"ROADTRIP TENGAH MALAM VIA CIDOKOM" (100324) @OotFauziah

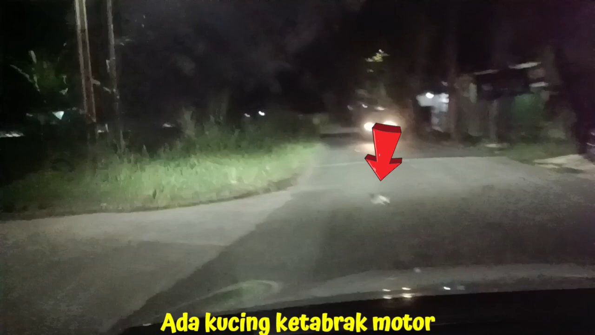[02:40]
Aku cintai, ketabrak tuh, Tay. Ya Allah. Kucing ketabrak motor tuh. Tuh, diambil kan tuh. Kucing ketabrak. Enggak, iya tuh sawah, Tay.
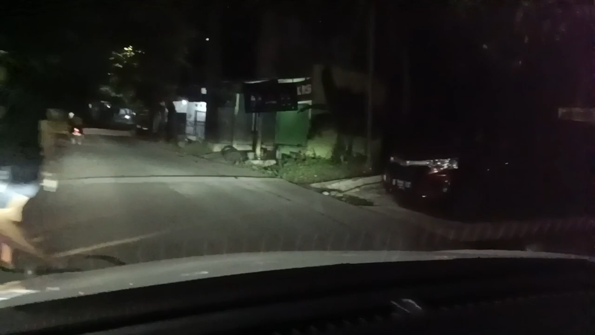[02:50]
Motor mana yang nabrak. Kesian tuh, kakinya patah tuh. Enggak tahu, bukan. Ini di belakang kita kok. Ini di belakang kita. Gak mati, nyesot. Nyesot jalan. Nyesot, mau berangkatan udah. Si anak udah.
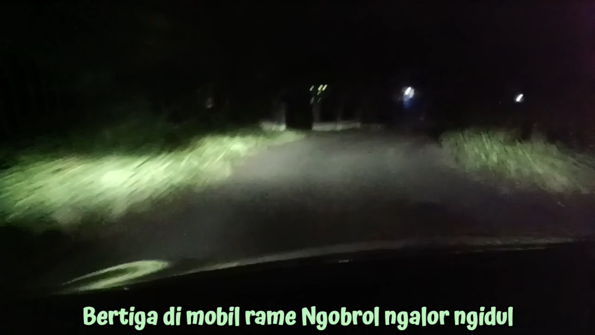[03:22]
Ya berarti motornya gak kencang-kencang amat itu. Lo mobil lo major ya. Apa si anak itu. Karang Genteng. Iya. Bagus jalan tadi.